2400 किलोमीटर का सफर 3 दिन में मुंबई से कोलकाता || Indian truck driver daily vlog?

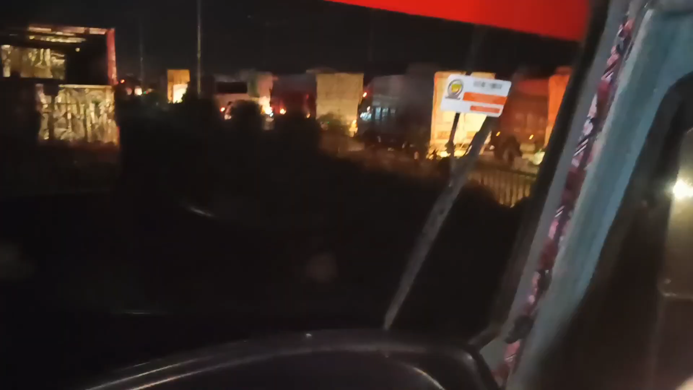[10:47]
है वाई जी देख सकते हैं हम लोग कोल काता पहुत जा प्रैफिक जहो कि इतना भयानक